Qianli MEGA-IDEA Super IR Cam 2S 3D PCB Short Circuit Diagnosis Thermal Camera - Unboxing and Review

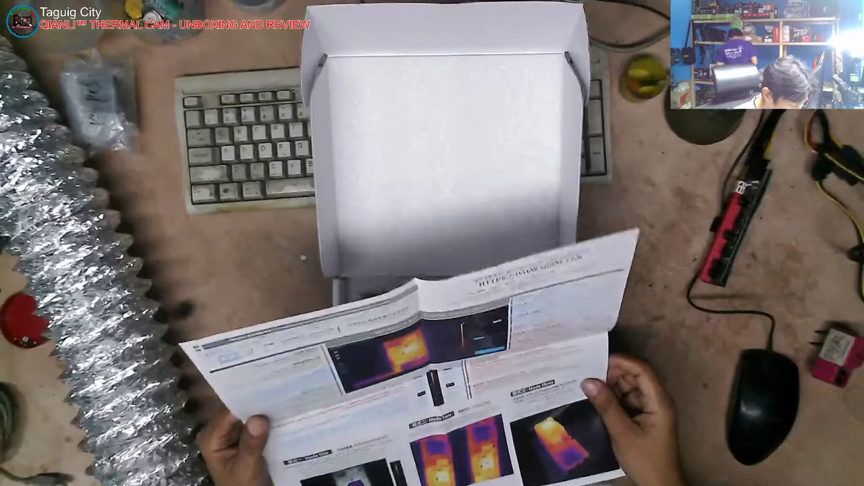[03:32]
Yan. So, may tracking din siya ng ano. So, may automatic tracking din siya. Yan. Yung mga old na Quanli.